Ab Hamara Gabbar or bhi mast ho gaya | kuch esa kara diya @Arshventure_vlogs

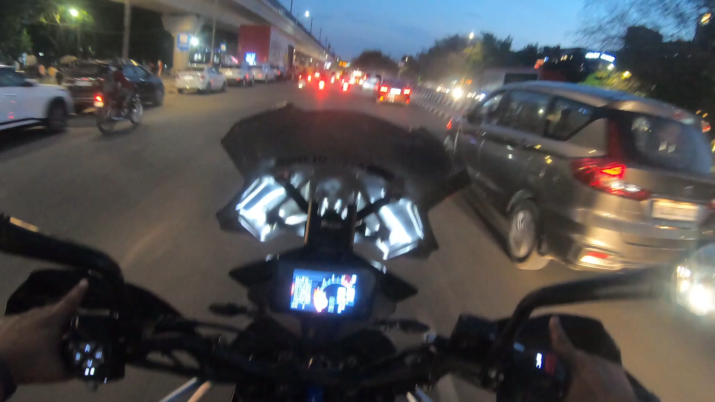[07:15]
बस एक लाजपतनगर का एरिया ऐसा है कि पूरे रास्ते अगर हम कहीं आ रहे हैं लाजपतनगर में आके ही ट्रैफिक मिलता जरूर मिलता है
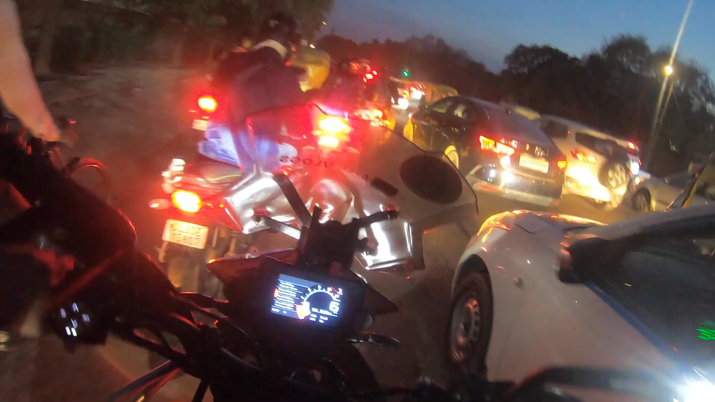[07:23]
और ऐसे ही दिन निकल जाता है पूरा पूरा और ट्रैफिक भी मिली गया तो शिरात है कि ट्रैफिक नहीं मिलेगा लेकिन फिर भी ट्रैफिक मिली गया है